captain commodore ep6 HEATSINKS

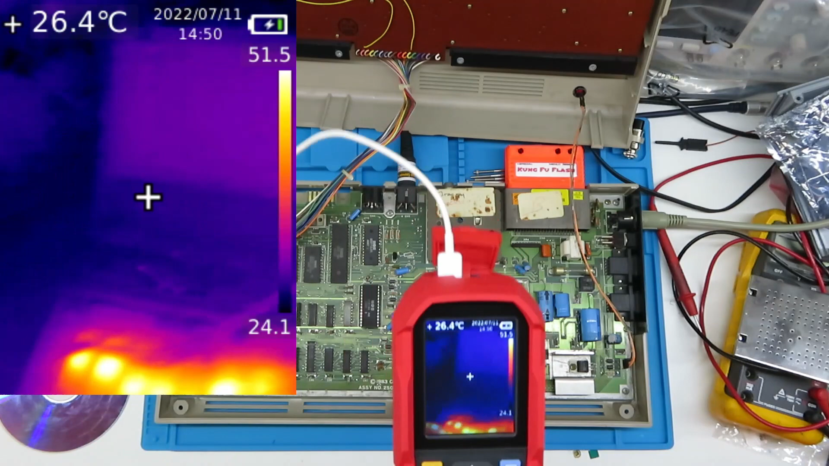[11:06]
On screen: spot 26.4°C
now parts it's hard to see because there's a bit of thermal compound on there that's blocking the heat a bit as you can see but the highest temperature recorded on the scale is 64.7 so that's definitely running a bit hotter than it did without the shield on so let's get that out of the way let's turn this off now it'll start to cool down fairly quickly i suspect
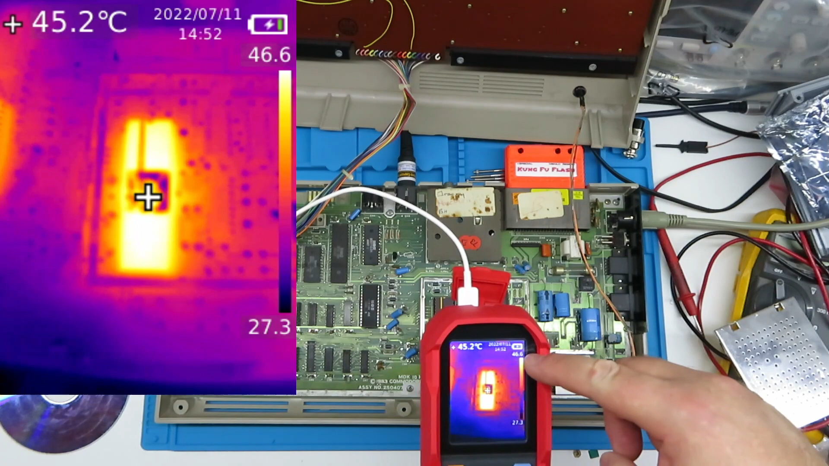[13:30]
On screen: spot 45.2°C
47 47 yeah 47 degrees even though the scale is the same you can see that it's determined the color change is determined by the maximum temperature
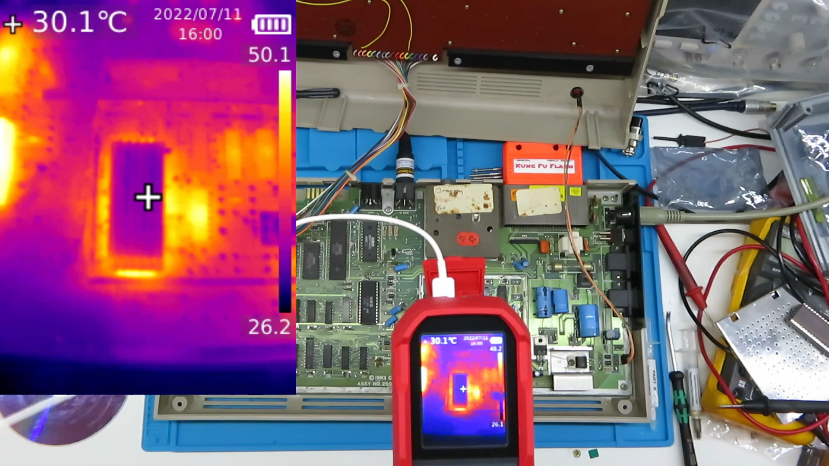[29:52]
On screen: spot 30.1°C
holy shit and just as a little you can see how hot it's you know that's the sid there and that's the vic with the heatsink on so quite quite obviously the way forward is uh bond a bloody heatsink to it let's shut this down well